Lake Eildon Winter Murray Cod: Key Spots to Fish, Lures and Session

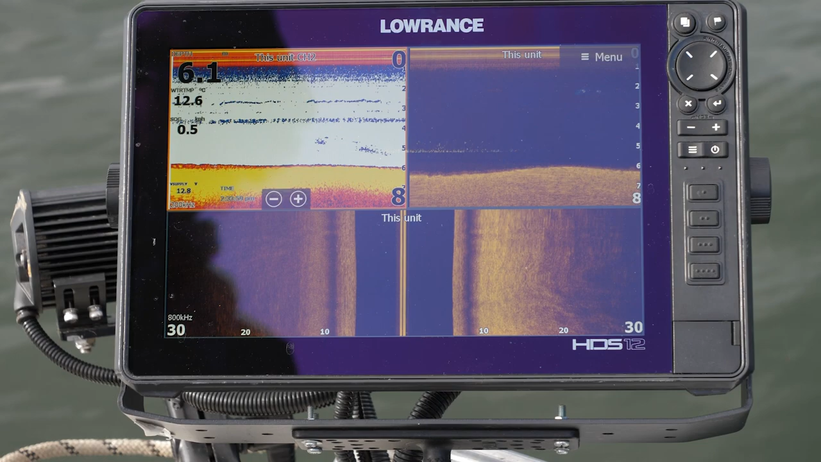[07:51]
Find some kind of bait source, watch your sounder, use your sonar, your side scan, your down scan, or even your live tech to find bait source.
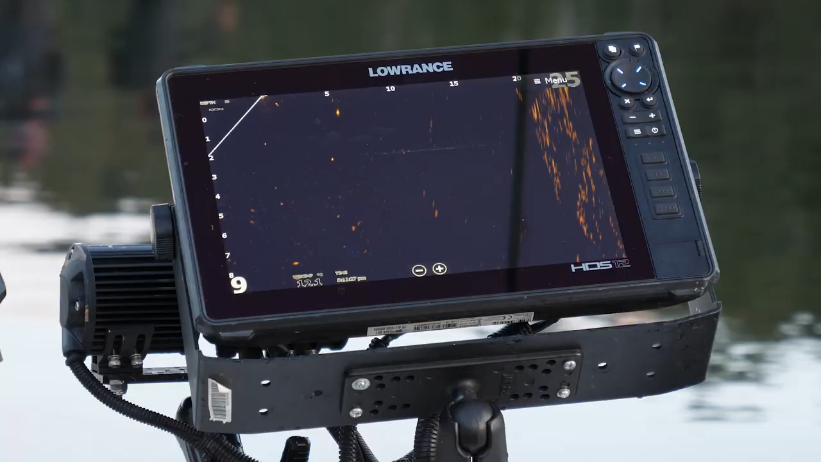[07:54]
But that is pretty much the basics of the key technique for winter. And obviously for the rest of this session, we'll be out here tonight.